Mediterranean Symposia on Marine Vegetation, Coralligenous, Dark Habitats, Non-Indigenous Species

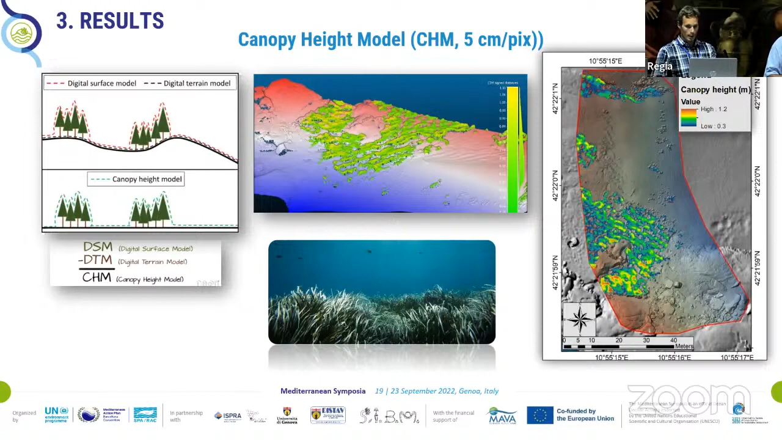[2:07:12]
that removes the influence of bottom morphology on depth while preserving the information of only elevated features, such as Posidonia patches. This is a very useful way to depict the shape of the middle and also to infer its conservation status, its cell condition.